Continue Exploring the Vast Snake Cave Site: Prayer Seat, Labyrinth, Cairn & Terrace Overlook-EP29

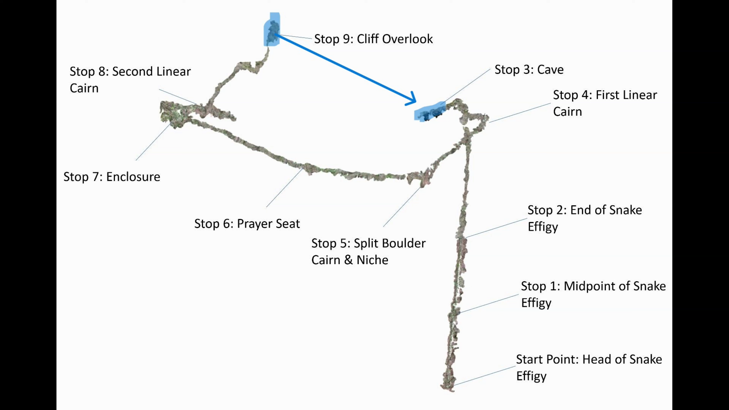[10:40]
So right down there that linear cairn stops as it starts to wrap around here and that brings us to a terrace overlooking water also important and overlooking the caves.